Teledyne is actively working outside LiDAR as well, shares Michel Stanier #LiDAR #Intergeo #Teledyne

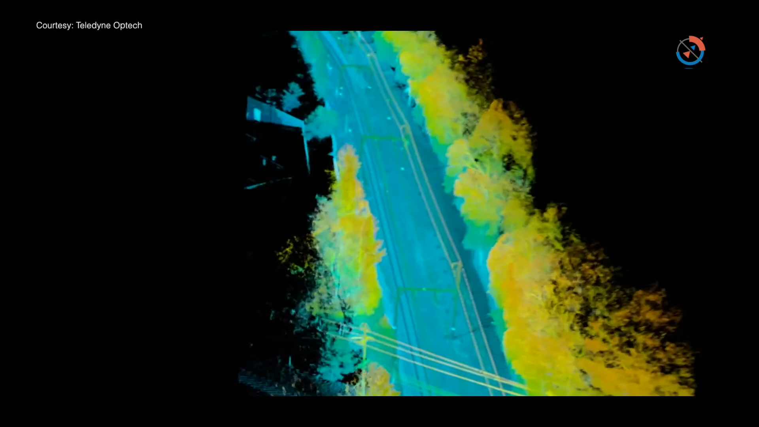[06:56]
also you're looking at scanning how to scan more efficiently so not just having more
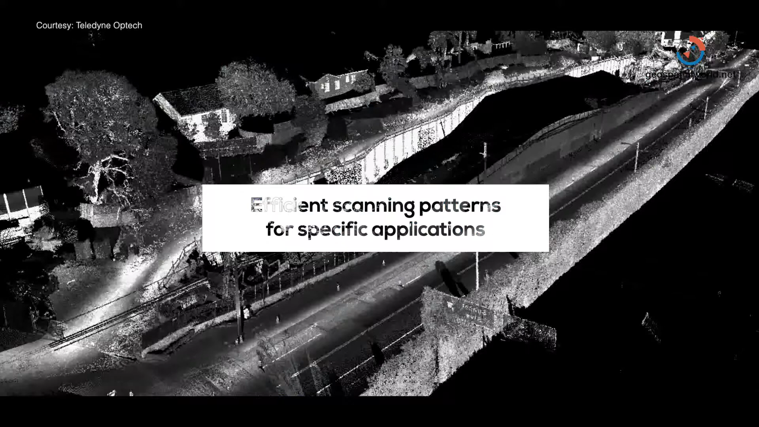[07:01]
points and large areas but also how do we have more clever scan patterns that are really suitable for specific applications for example in the case of,